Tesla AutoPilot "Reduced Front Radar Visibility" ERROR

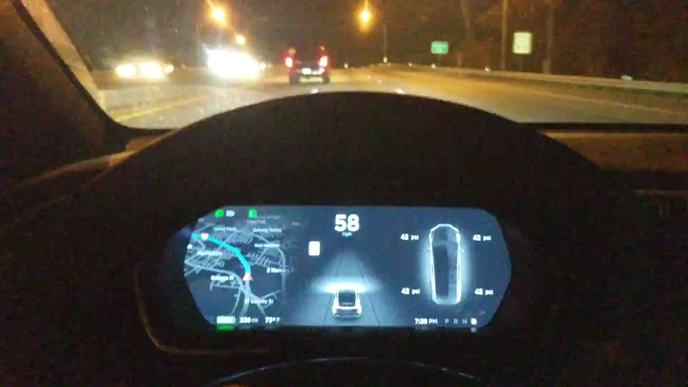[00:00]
Unfortunately, right now, I'm not able to use my autopilot.
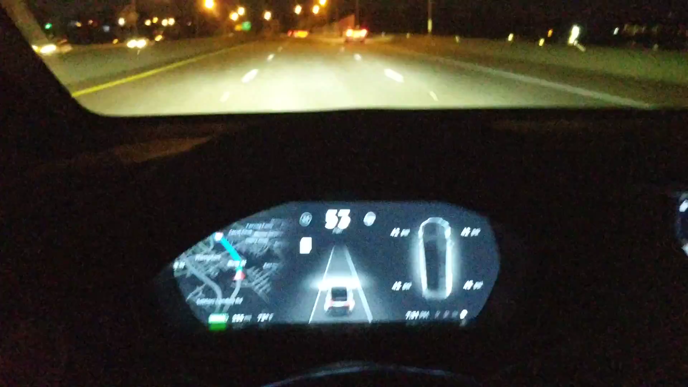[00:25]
Reduce front radar visibility. I don't know if I've ever had that error before. It actually happened during the drive.
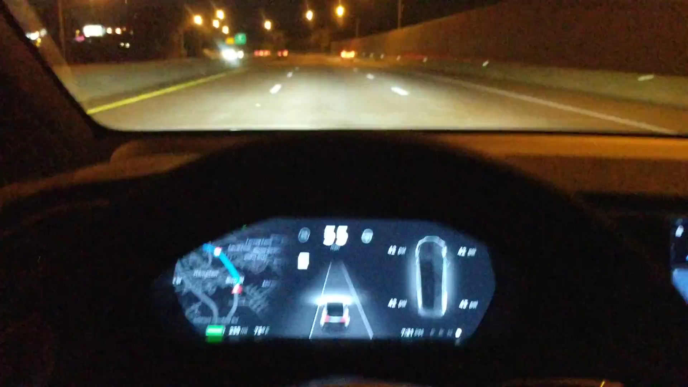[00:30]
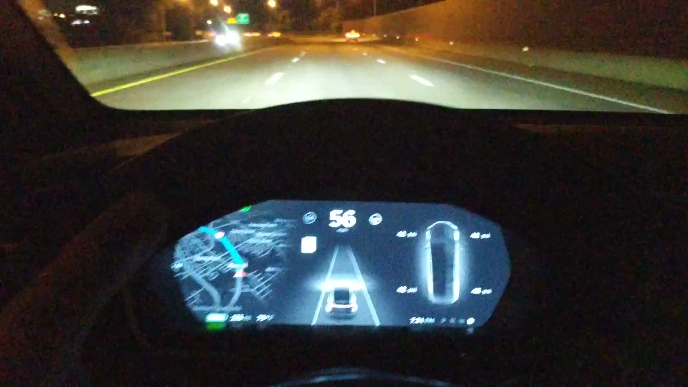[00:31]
I was going under the Hampton Roads Bridge Tunnel and I've done a few of those videos recently. I was going to do another one tonight, but I was like, well, I've already done a few of them. So I didn't do it, but all of a sudden, about three-quarters of the way through the tunnel, I started to get the warning signs in the red, takeover immediately, stuff coming on the dash, and that's when it... Oh, now it's back. Wow, so you saw it. Somehow it fixed itself.
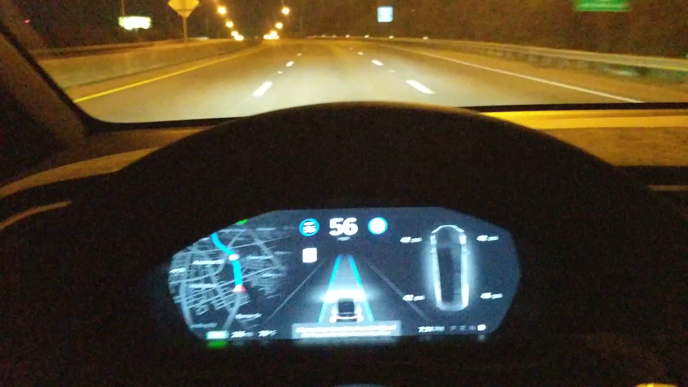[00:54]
I didn't do anything. I didn't stop. I don't know if Elon Musk is watching this or not, but I couldn't engage because of reduced front radar visibility, and now all of a sudden I can. So, that's pretty cool.